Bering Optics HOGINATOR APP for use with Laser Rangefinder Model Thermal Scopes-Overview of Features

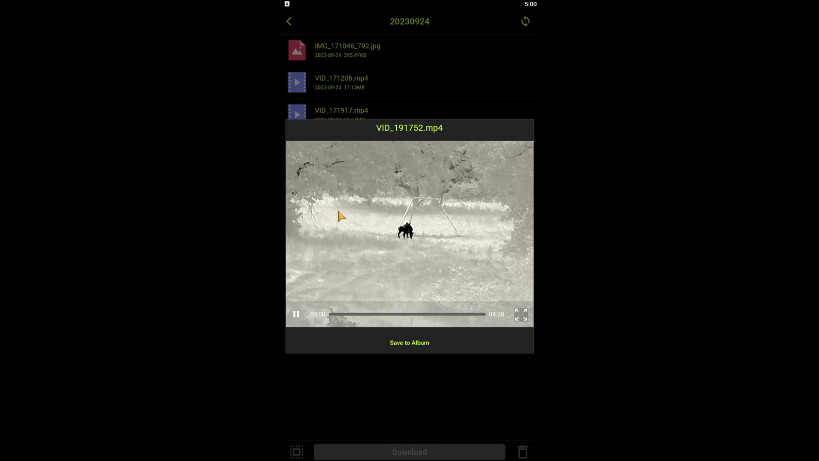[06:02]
But once you've downloaded it, it's going to go ahead and save it automatically to the app on your device.